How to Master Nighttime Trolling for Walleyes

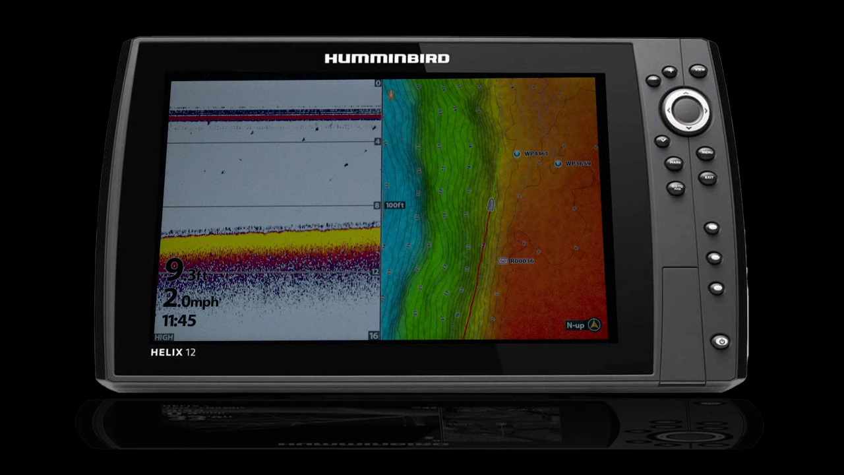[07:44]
On screen: speed 2.0 mph
And this is the brand new VX1, the VX chip. And what's great about this chip, you can do this different shading on there. And it's really cool because as I'm driving this piece of structure, I can see the different shades on the unit. And it's showing me where it's just going to get a little shallower or a little deeper. And that can make a big difference as you find those areas where the fish are,